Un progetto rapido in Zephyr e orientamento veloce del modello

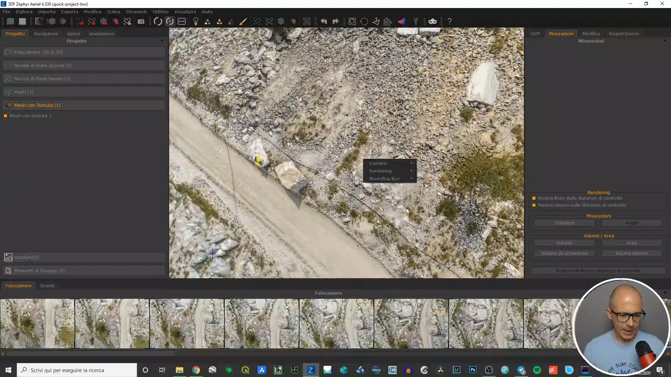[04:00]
Vedi comunque non è, anche se è stato rapido, la mesh e la texture sono venuti bene. Chiaramente non è super definita, non è super dettagliata, però le cose si vedono.
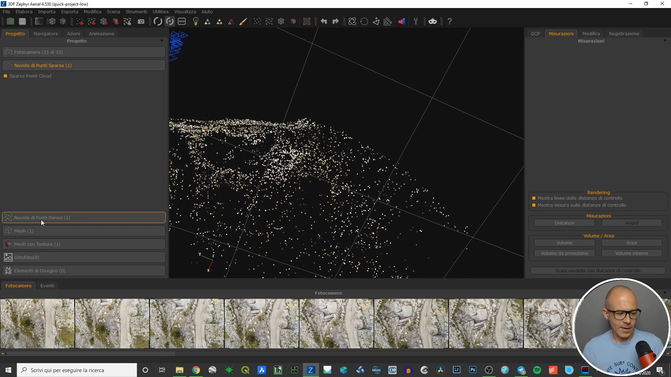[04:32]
La nuvola di punti densa, la mesh semplice,